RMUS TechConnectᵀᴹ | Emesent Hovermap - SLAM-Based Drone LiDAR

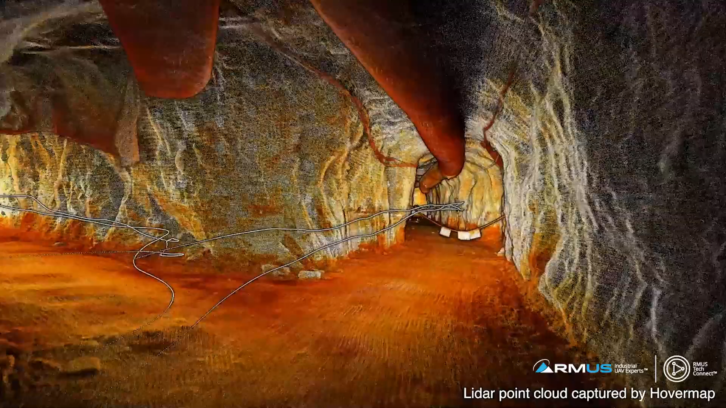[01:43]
And how it works is it actually navigates in real time based on the LiDAR that the SLAM unit is generating.
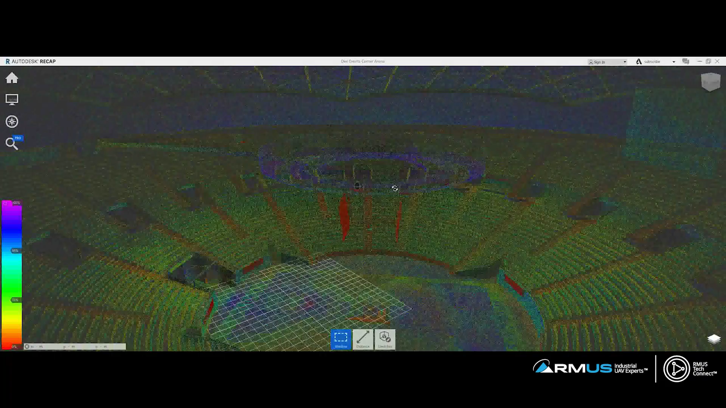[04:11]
I mean, we, we got a lot of data to try and build an actual 3d scan and we didn't make mention of it yet, but I noticed on the bottom of your unit, you have a GoPro mounted to this thing.
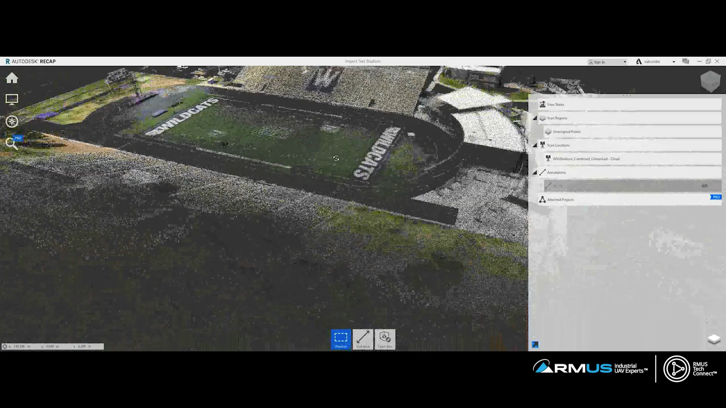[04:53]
We take both of those merged together and you've got a colorized data set. I don't think it can be any easier than that. Yeah.